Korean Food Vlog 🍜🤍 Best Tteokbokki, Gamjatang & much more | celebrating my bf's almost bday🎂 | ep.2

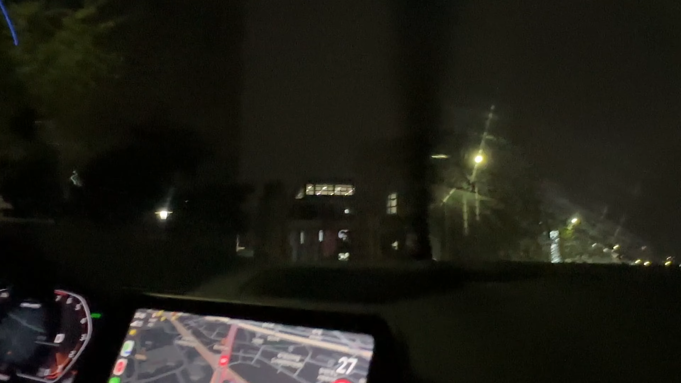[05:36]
On this here is Korea University,
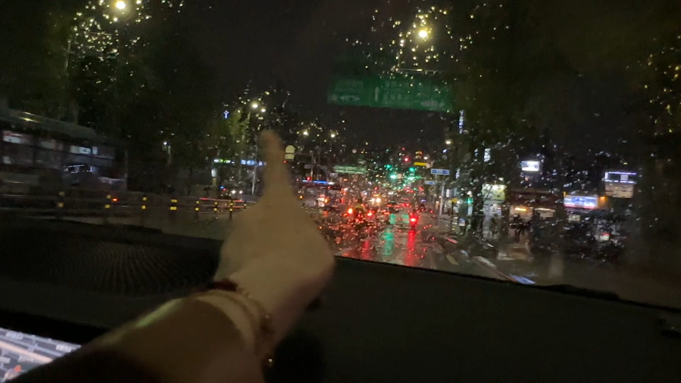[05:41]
and right there I was living in this Gosheon. Super close.
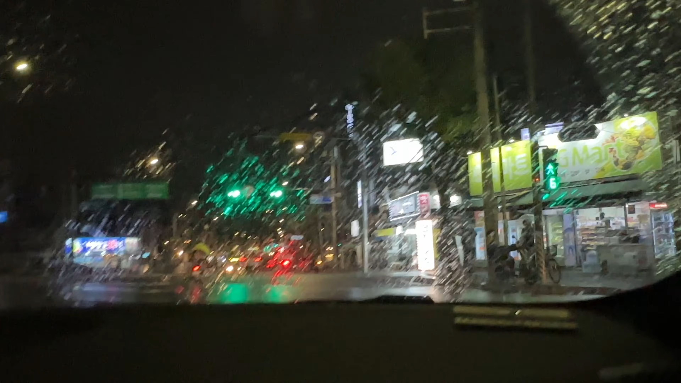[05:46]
This is my Gosheon. Oh my god. Okay. Are you gonna stop?